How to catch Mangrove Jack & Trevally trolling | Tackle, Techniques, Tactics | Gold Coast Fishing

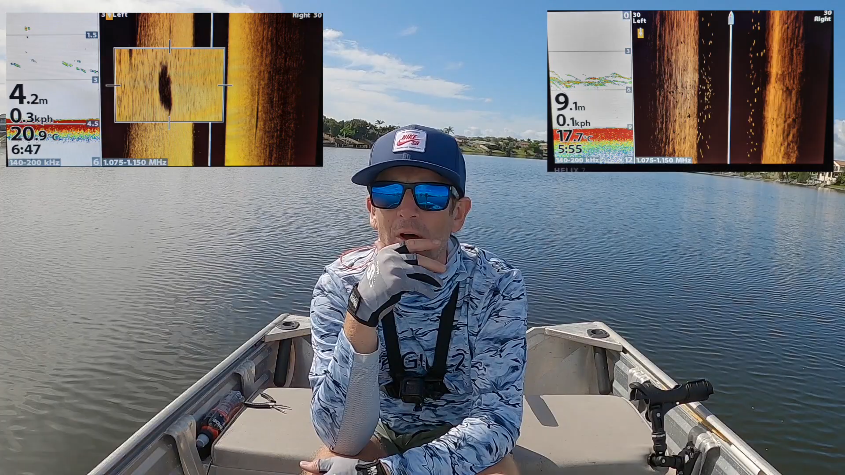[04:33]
which I use a lot to work out where in my system that structure is. And then when I'm out trolling, I'll focus on target those areas. I took my nephew out a couple of weeks back and hit one of those spots that I saw come up on my side vision when I was going by one day.